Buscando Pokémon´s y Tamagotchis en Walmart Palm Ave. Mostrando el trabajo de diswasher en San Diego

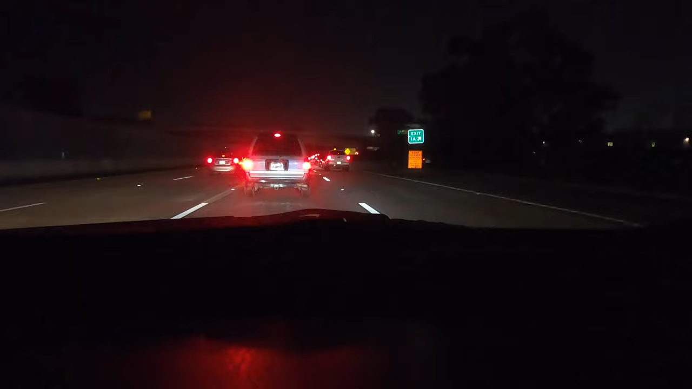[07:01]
Y esta es la fila que se hace al final del día. Para regresar a Tijuana se tiene que hacer esta fila, no sé, dura a veces media hora, 40 minutos, pero también se hace fila para salir de Estados Unidos, no solo para entrar. Claro, es menor y no te piden documentos, pero te revisan en algunas ocasiones el carro arbitrariamente, revisan carros.
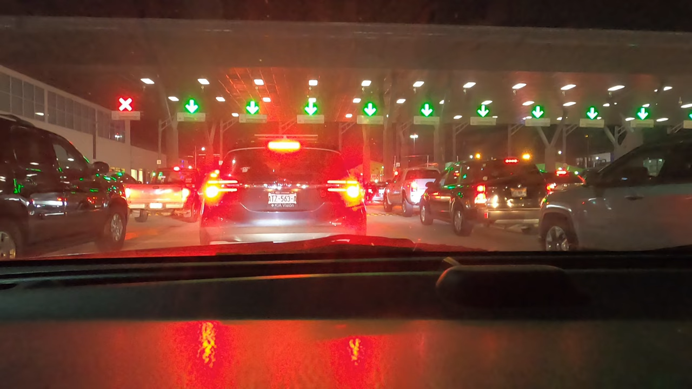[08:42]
Esto es al cruzar a Tijuana nuevamente. Y pues este es el puerto opuesto de control.
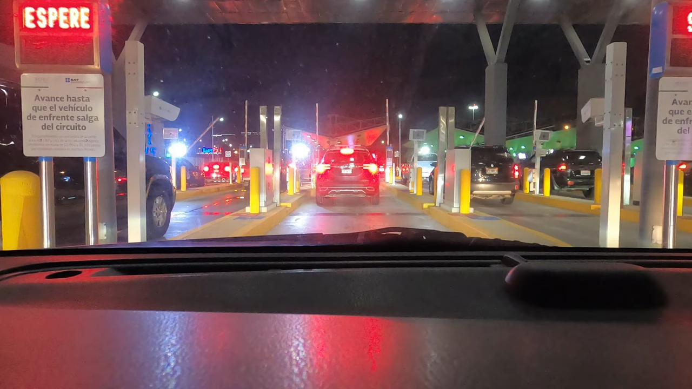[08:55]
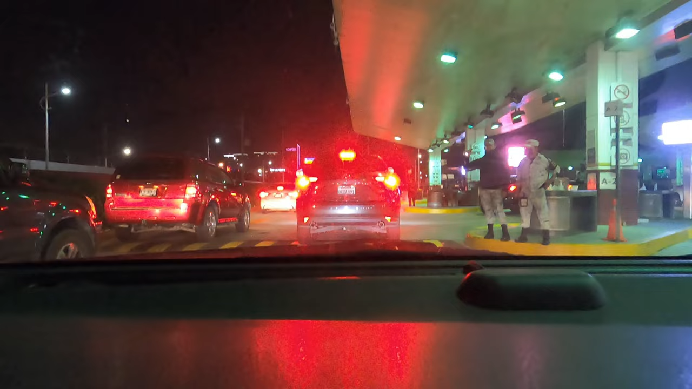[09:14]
Estoy en Tijuana a esta hora.